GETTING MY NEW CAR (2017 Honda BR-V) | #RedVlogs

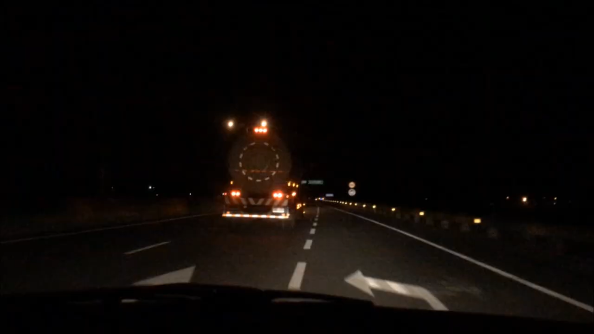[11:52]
Guys, nagulat ako. Akala ko kung ano yung bumagsak sa salamin.
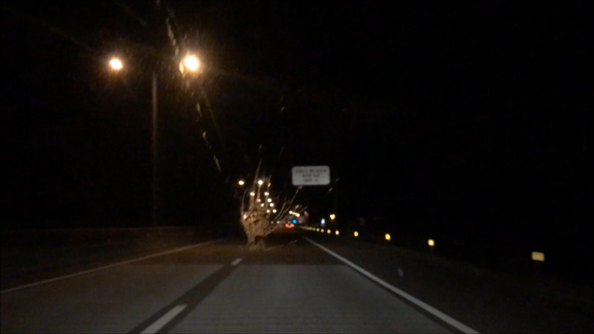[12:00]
Tapos, ang lakas kasi ng sound. Tapos, ayan. Meron palang pumatak na pupu ng ebon. Blessing naman yan. So, okay lang. Minisin na lang namin later.